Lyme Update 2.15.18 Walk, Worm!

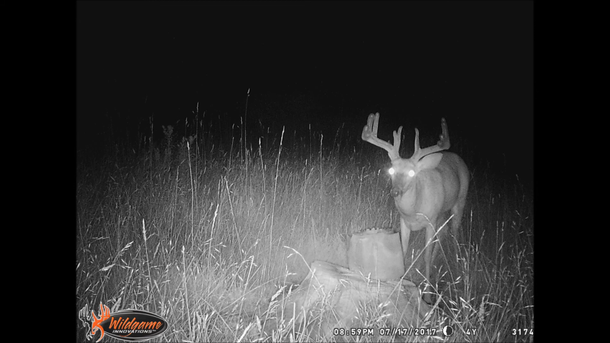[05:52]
there's a view of the little field here in front of the houses and